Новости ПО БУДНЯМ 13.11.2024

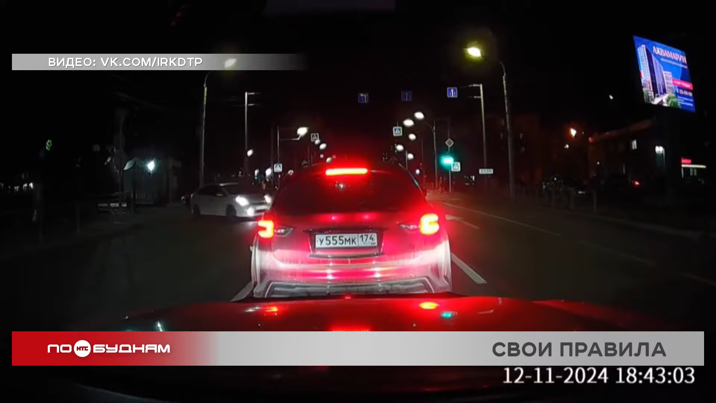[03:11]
Сначала водитель белой иномарки пересек двойную сплошную при выезде с территории больницы. Видимо, чтобы не совершать лишних, по его мнению, движений. Его примеру последовал владелец красного кроссовера.